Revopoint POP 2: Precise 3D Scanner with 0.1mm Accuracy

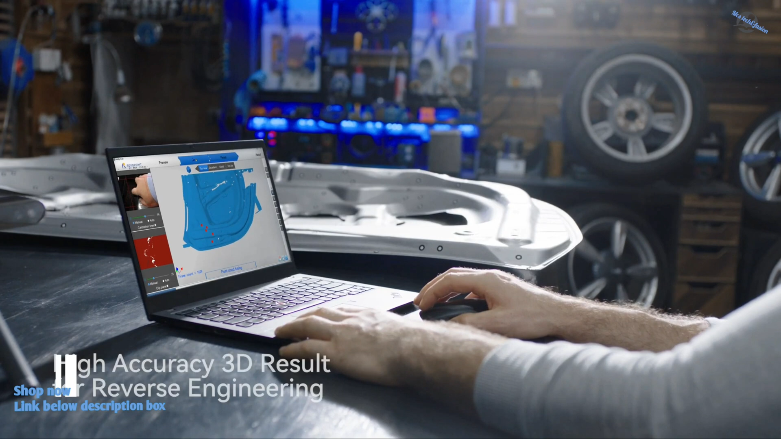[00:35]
you can map the surface with accuracy and precision to create high-quality digital models.